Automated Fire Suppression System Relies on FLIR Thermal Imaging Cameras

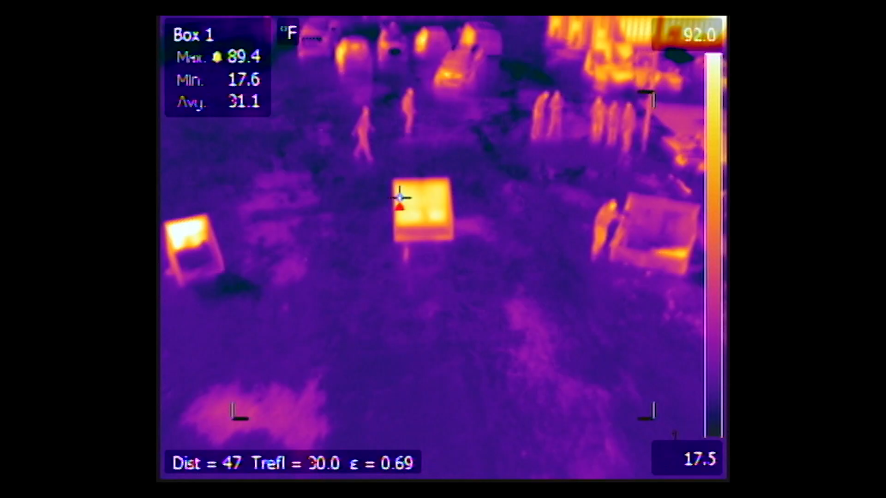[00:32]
On screen: max 89.4°F, min 17.6°F, scale top 92.0°F, scale bottom 17.5°F
The A310F detects heat, not visible light.
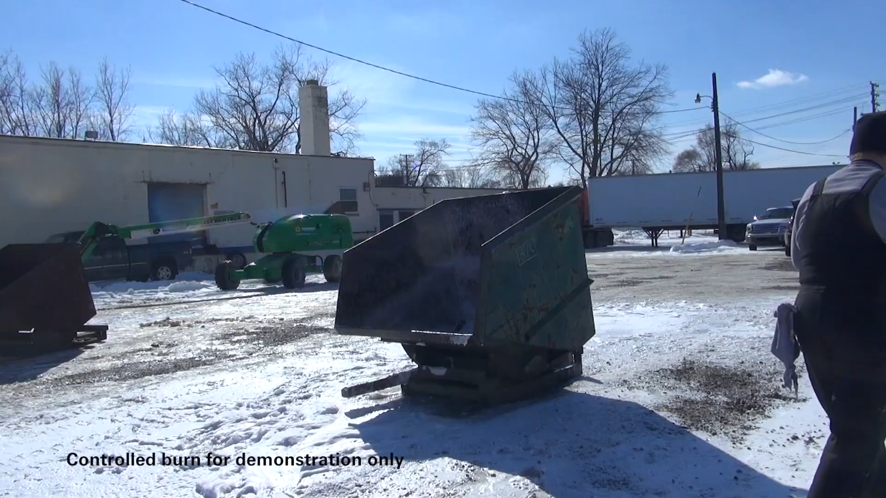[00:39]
It can measure the sudden rise in temperature caused by a hot spot or small
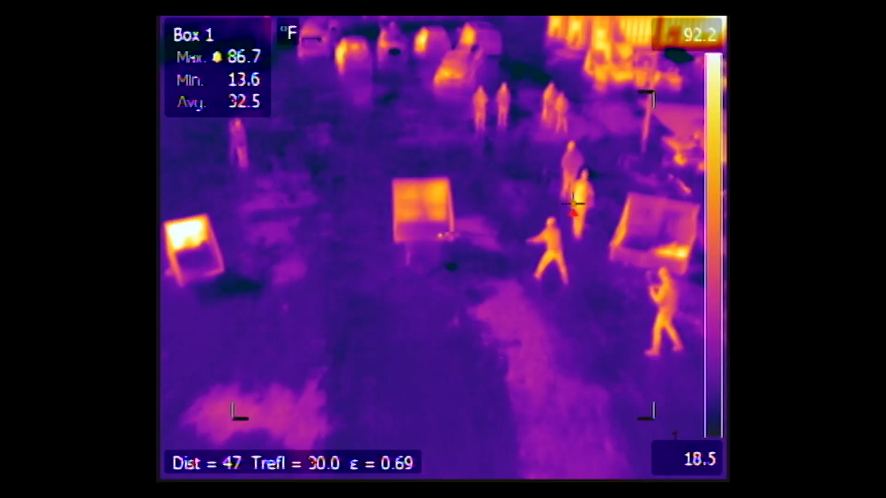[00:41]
On screen: max 86.7°F, min 13.6°F
fire and then send
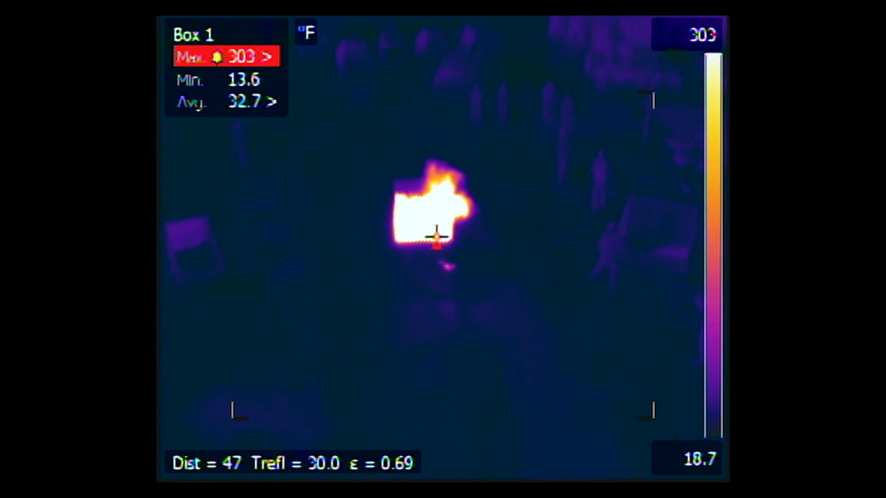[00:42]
On screen: max 303°F
an alarm to a monitoring station via Ethernet IP or Modbus TCP.
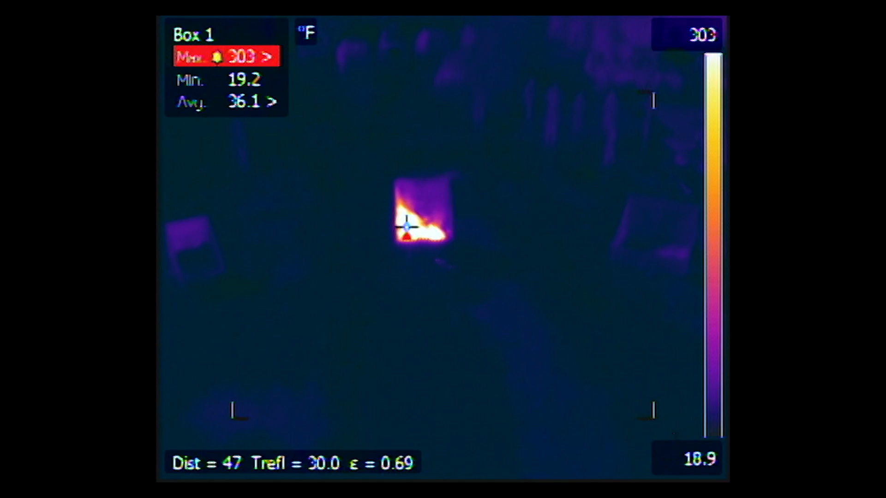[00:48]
On screen: max 303°F, min 19.2°F
The A310F's thermal imaging and alarm capabilities made it the camera
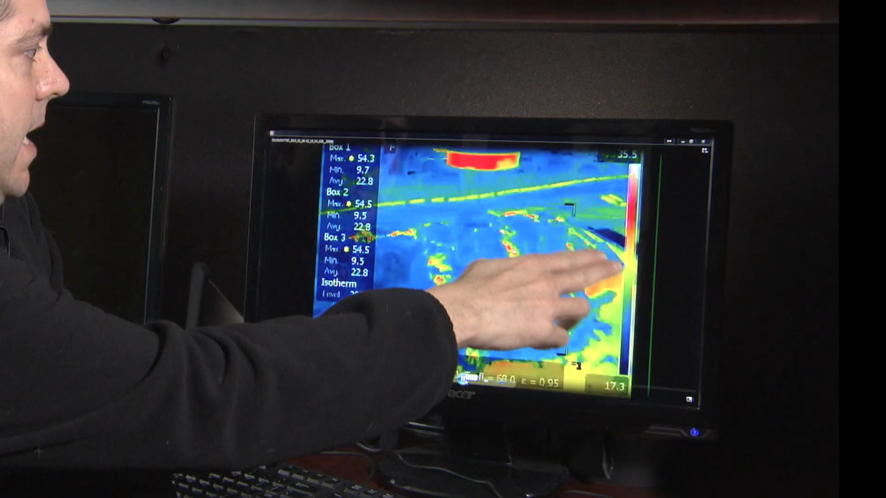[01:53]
Here we have a pile that we are monitoring, a fluff pile.
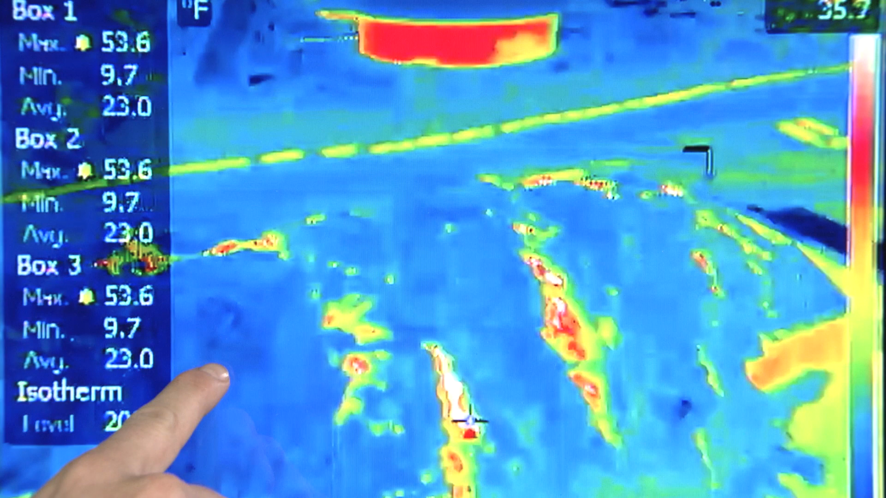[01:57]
The darker colors are cool, the brighter colors are the warmer temperatures.
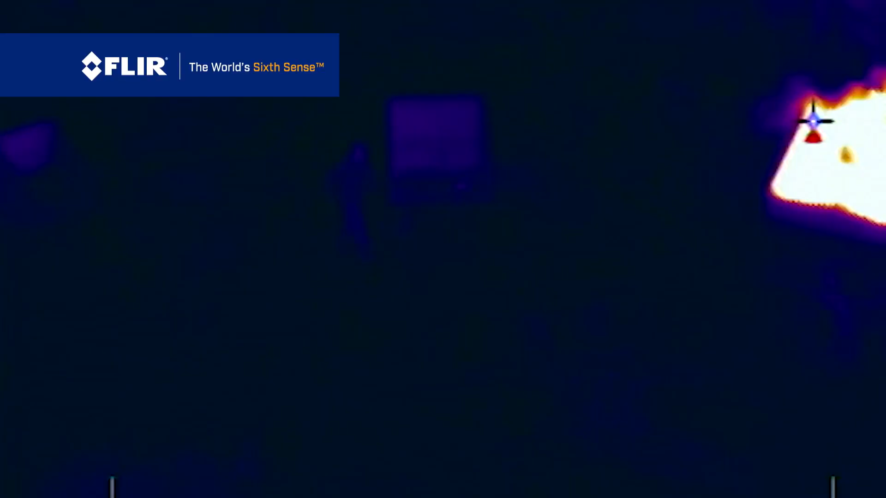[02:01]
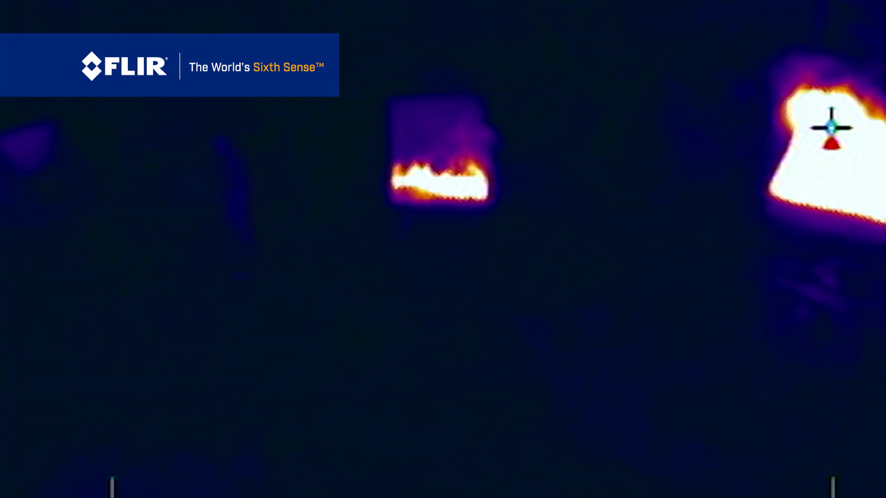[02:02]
It sets off an alarm to my operator.
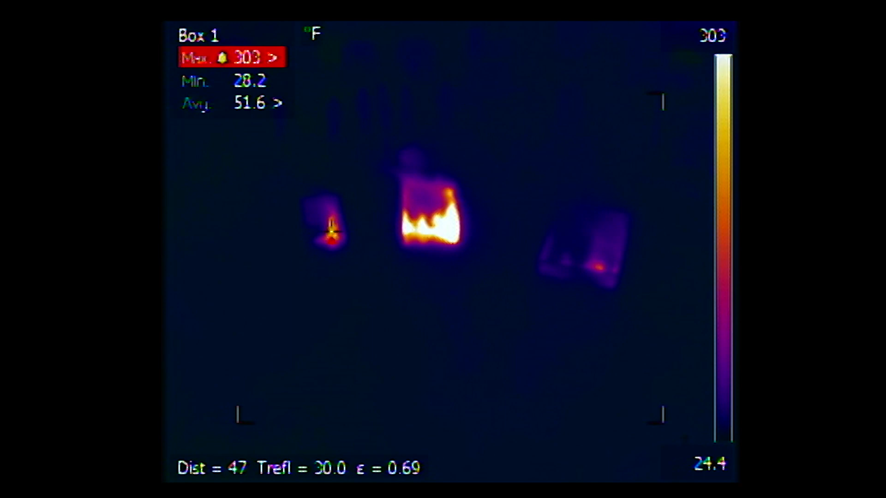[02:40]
On screen: max 303°F, min 28.2°F
The accuracy, of course, of this FLIR camera is truly amazing.